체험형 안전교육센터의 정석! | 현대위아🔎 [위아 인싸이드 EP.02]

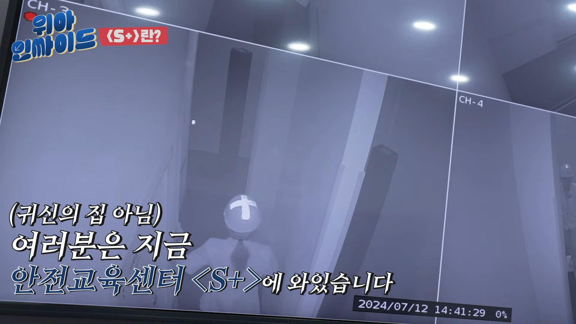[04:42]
복도 한가운데에 또 뭐가 있어요 어? 뭐가 튀어나왔어요 뭐야 뭐야?
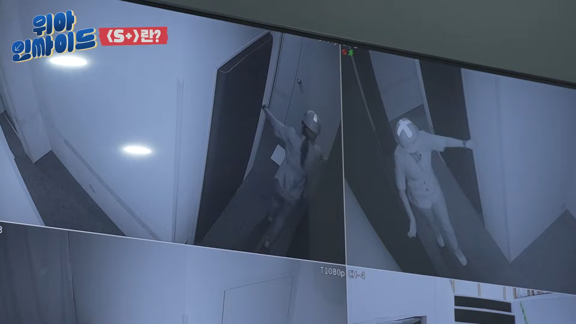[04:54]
어 뭔가 연기 냄새도 나는 것 같고 아... 불 난 상황이구나 불 난 상황 아 이거는 이거는 이건 이렇게 밑으로?